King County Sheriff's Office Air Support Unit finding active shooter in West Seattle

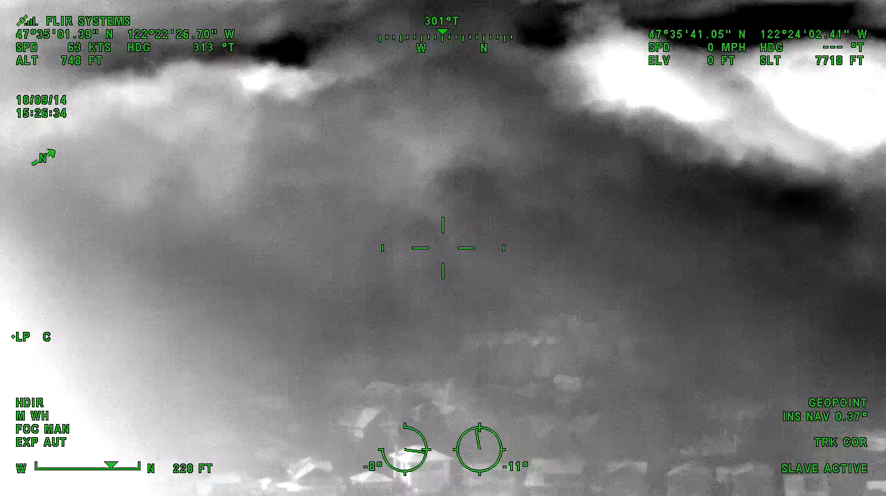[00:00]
above our location. He said he heard shots yesterday at that same location,
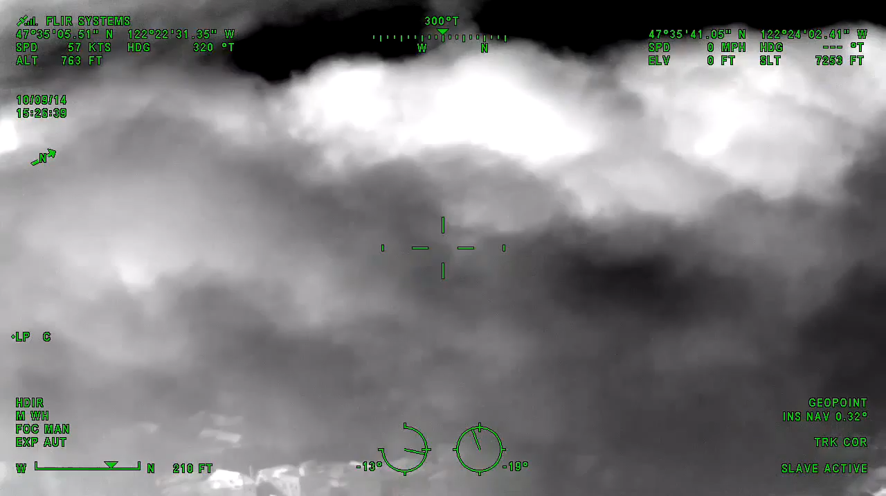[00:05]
several, and probably heard up to 12 shots today.
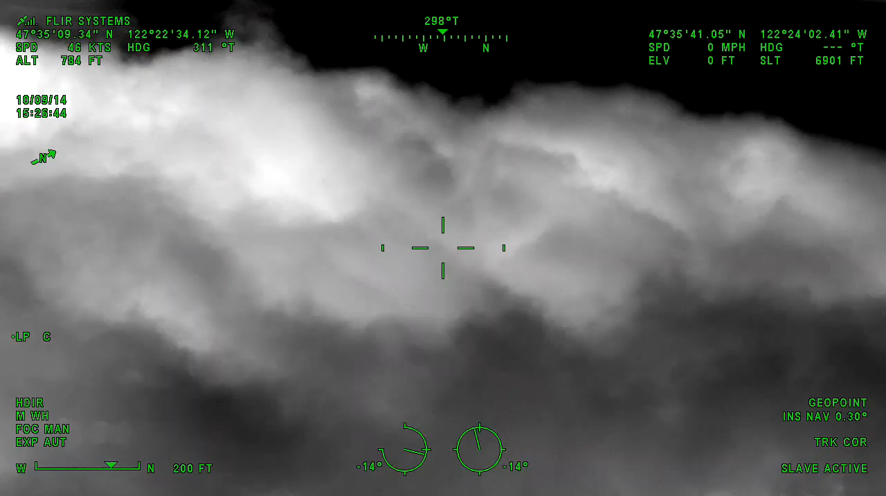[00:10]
Citizen at 2123 Arch Place heard shots yesterday at the same location. Guardian 1. Guardian 1. We're overhead, however, it's going to be pretty hard for us to see here because of the fog. Guardian 1's overhead, but there's a lot of fog.
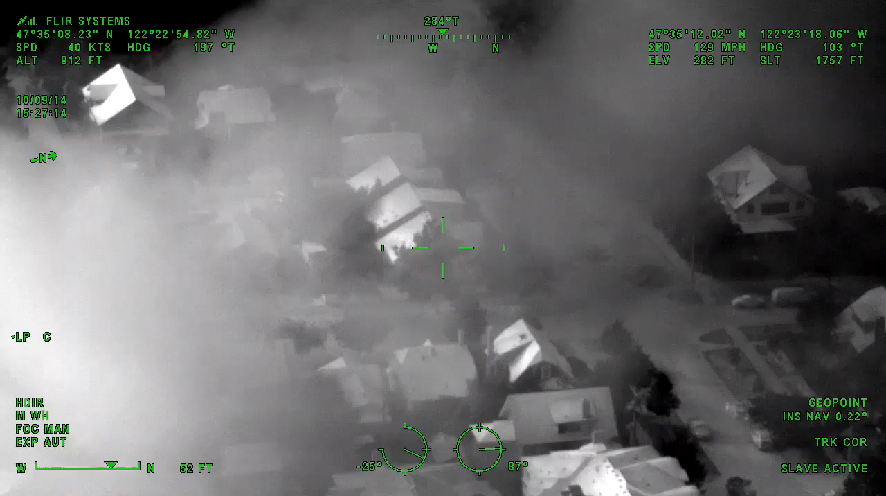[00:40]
Also, for units on the shooting, we have a person calling in from Hiawatha Playfield, 2700 California Southwest.
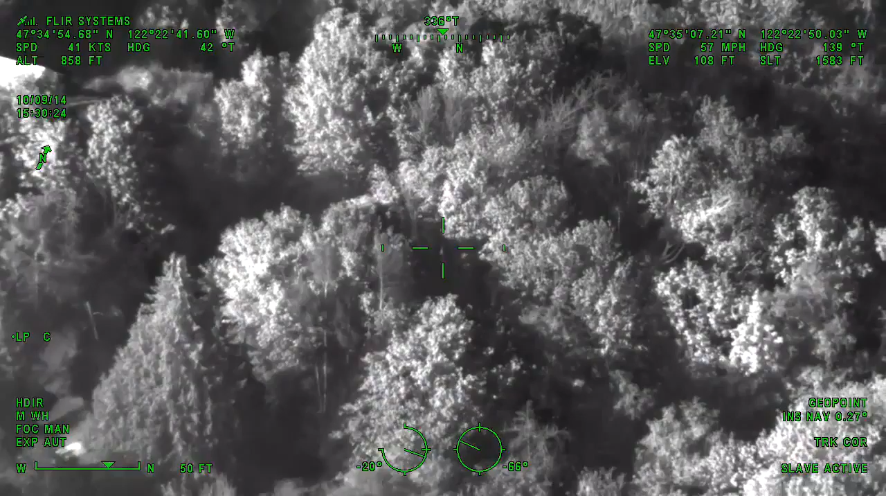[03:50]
Okay, I'm looking almost at the end of Belvedere Ave Southwest, where it ends, a sharp turn and road to the left. I think it's an officer there, but I'm not 100% sure, but there's somebody standing on the road next to a hot car.
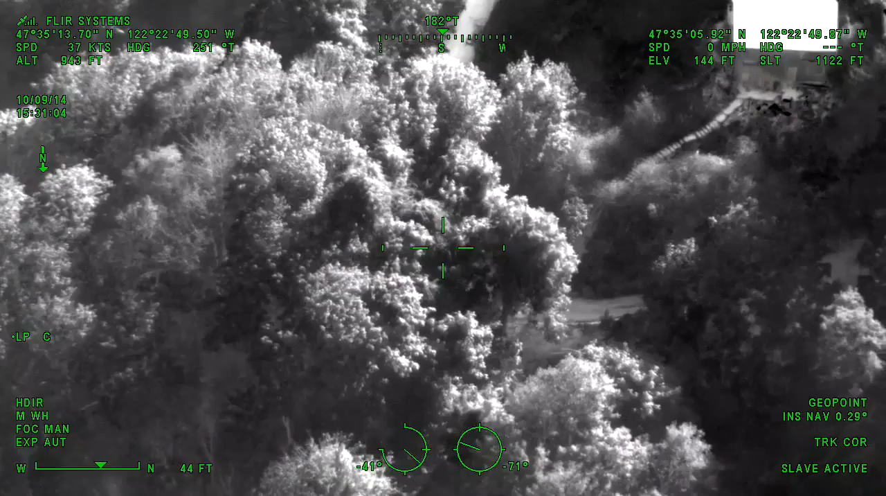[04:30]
You can hear a male yelling directly north of us. Residents here say there's a trail that goes to the north from where that house is. You can hear him screaming.
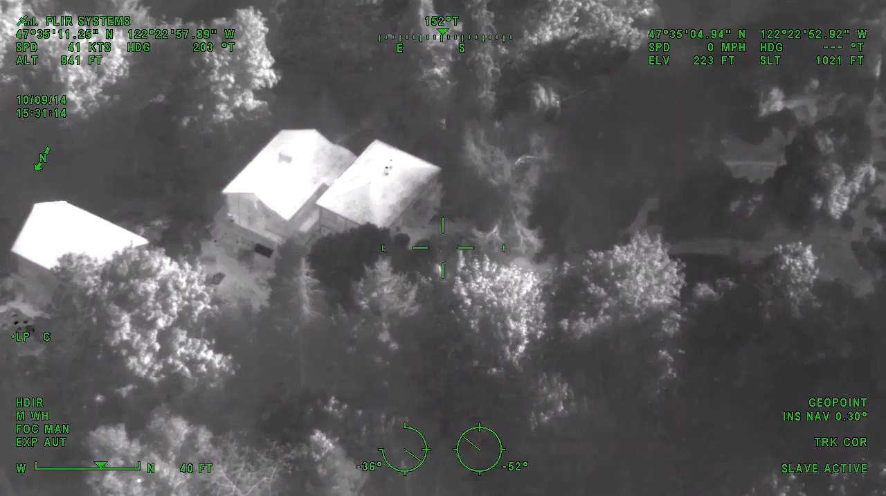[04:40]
Two anyone advising in the area of 2123 and 2118 Arch Place Southwest. There's a male yelling directly north of. There's also a trail there. You can hear someone screaming. Yeah, Guardian 1, on that trail just south of those residents there, I got somebody on the trail about 100 yards down.
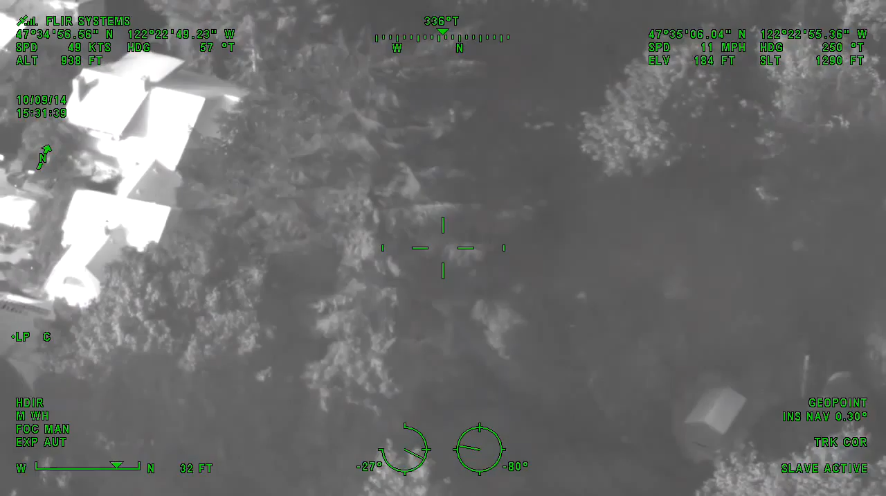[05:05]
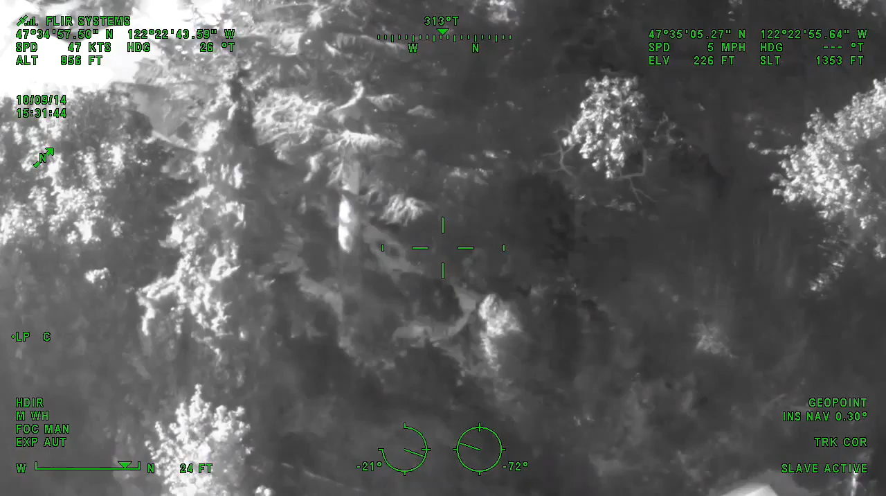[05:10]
Guardian 1 sees a male on the trail about 100 yards down. I see a hot spot, not a male.
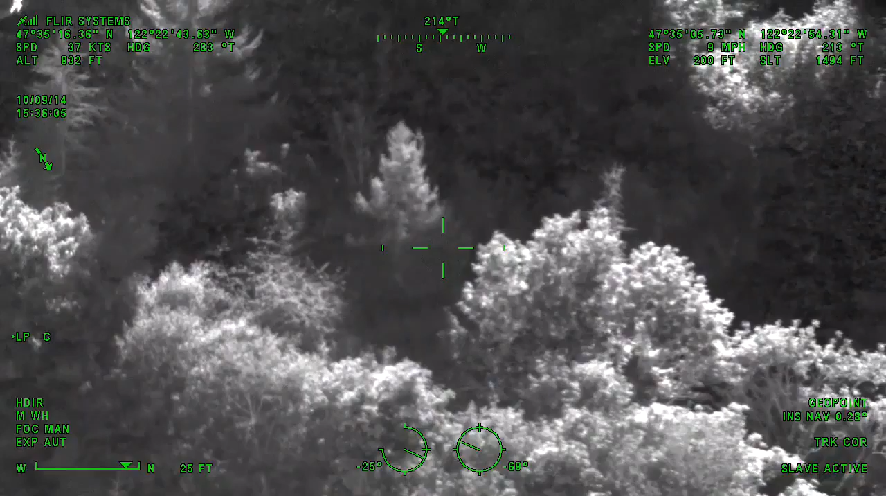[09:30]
We can see where the trail leads to the north, but also the duplex just to the east or northeast of 2123 Arch Place sits right above,
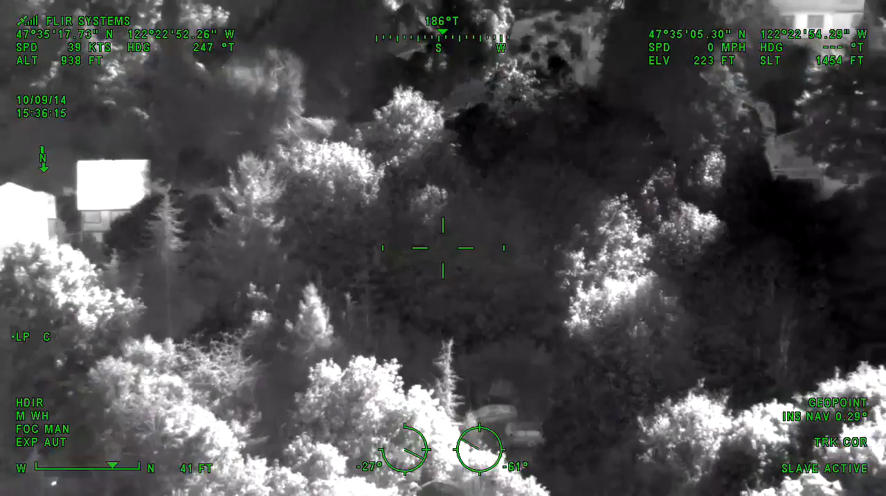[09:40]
I think, the suspect in question's residence. North and the duplex east, northeast of the suspect residence. so units are aware of our location. We are going to back out just a little bit and hold containment on this because you can see the trails leading up directly from the house.
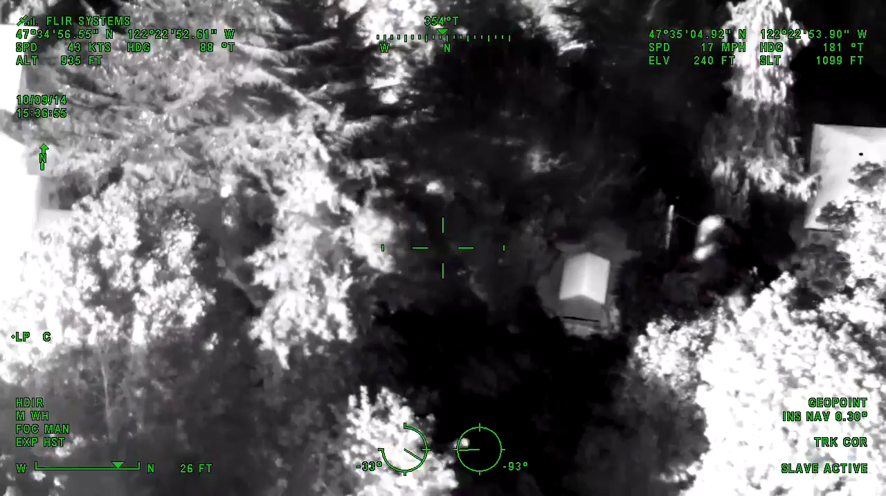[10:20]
Does she have him in sight?
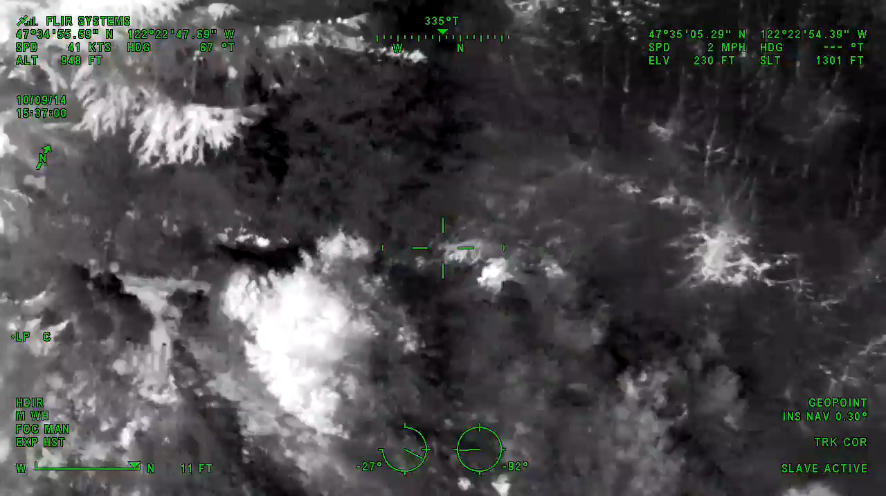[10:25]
We don't have any suspect or victim in sight.
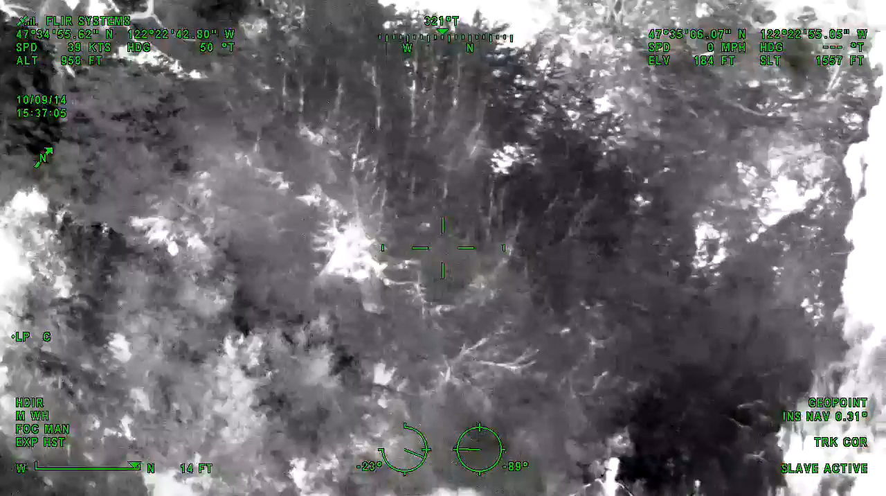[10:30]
I believe our caller has him back in sight. He's out.
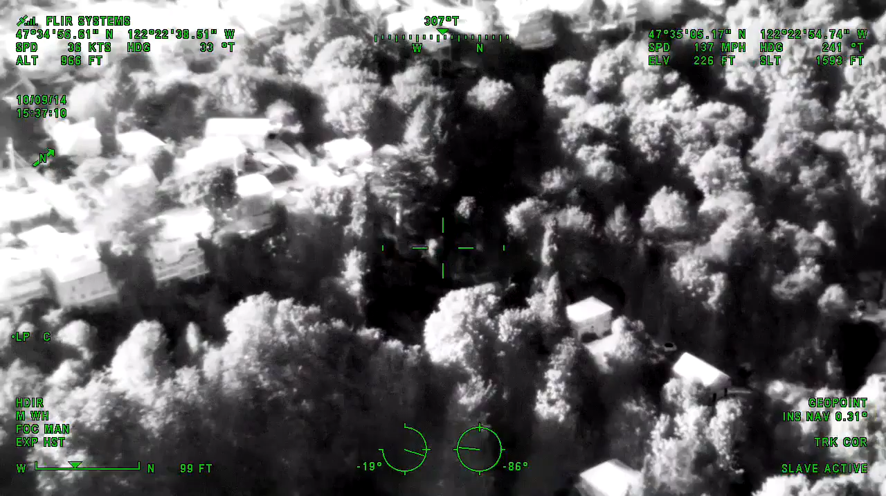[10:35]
Guardian 1. Guardian 1. Yeah, the female officer, what's the address she's at right now?
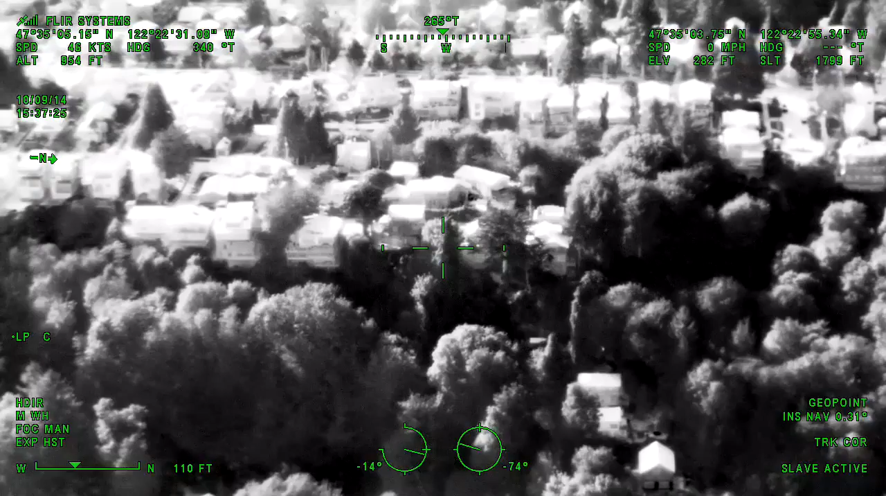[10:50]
2123 Arch Place. It's at the top of the hill here. Just northeast of it is a tiny duplex,
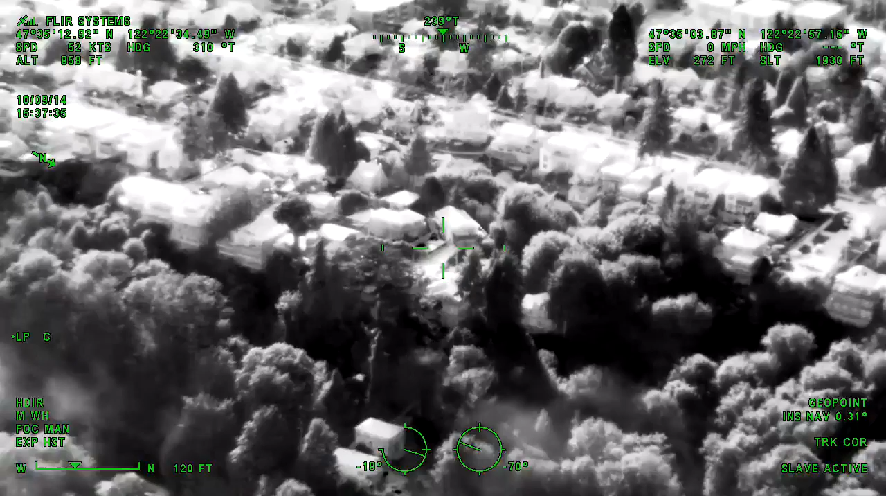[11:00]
and due northeast of that directly, I believe, is the suspect's house.